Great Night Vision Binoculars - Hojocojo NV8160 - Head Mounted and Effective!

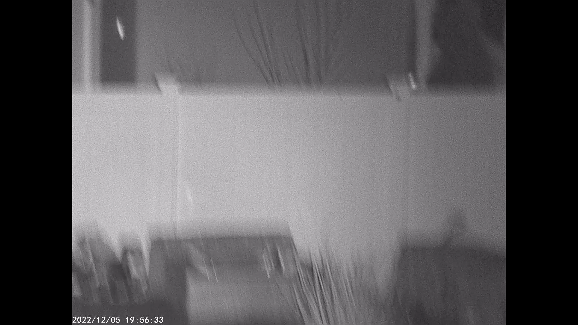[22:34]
what I can tell that I can safely and effectively walk with these on. The ground is right here in front of me, but I have no depth perception.
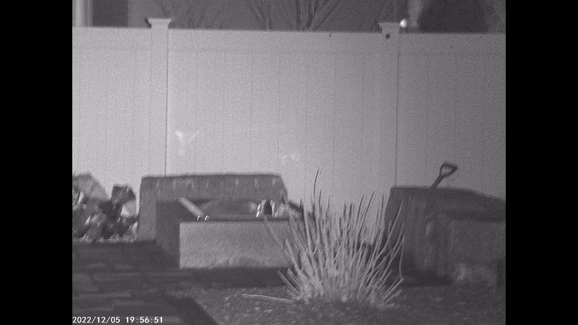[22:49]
and I'm looking way off in the distance, like 90 feet away, and that's probably 80 feet.